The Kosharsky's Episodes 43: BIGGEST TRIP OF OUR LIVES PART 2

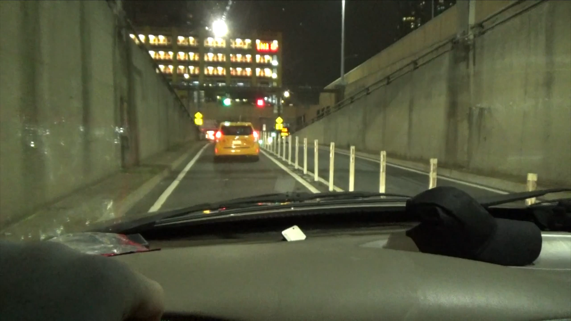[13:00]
We are heading to a tunnel on the way back. Continue for 1.5 miles. And I hope we get there in a decent amount of time. I'll see you guys in a second.
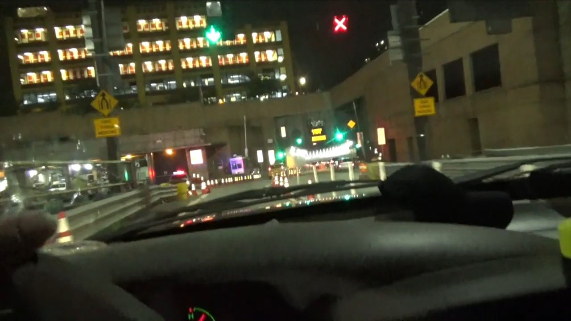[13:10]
This is a tunnel. We are in a... Hey, what? I'm stuck in this car. Oh, yeah.
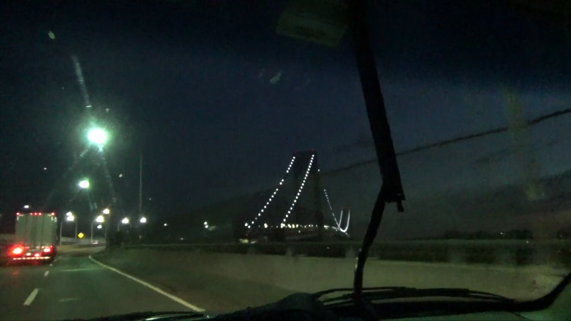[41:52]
Petersburg, Florida. Yeah, exactly. On the other side of this bridge, another state. Whoa. Look at the lights at night on this bridge.
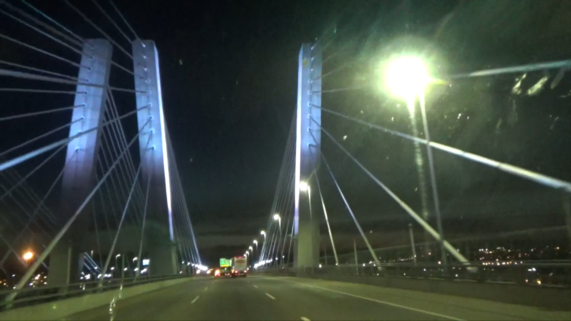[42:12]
Sorry, guys. Welcome to New Jersey.
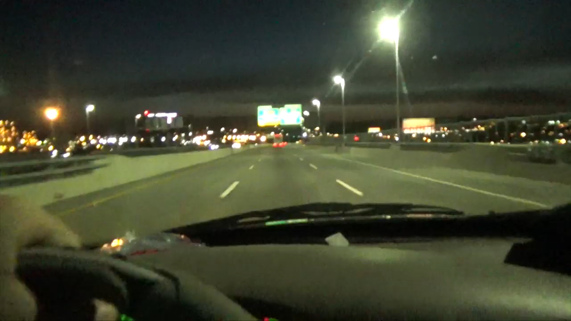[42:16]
Oh, and if you didn't hear, it said welcome to New Jersey. Whoa.